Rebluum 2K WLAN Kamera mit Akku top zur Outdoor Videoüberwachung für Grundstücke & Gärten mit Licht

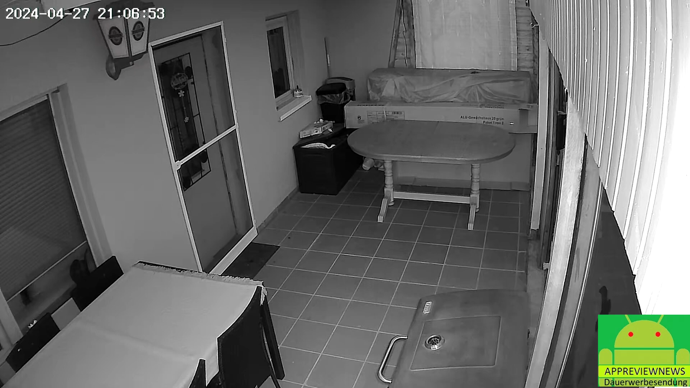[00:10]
bis zu 128 GB Micro-SD-Kartenspeicher, die ist natürlich nicht mit dabei, einem eingebauten Akku, HD-Nachtsicht mit einer 2K-Kamera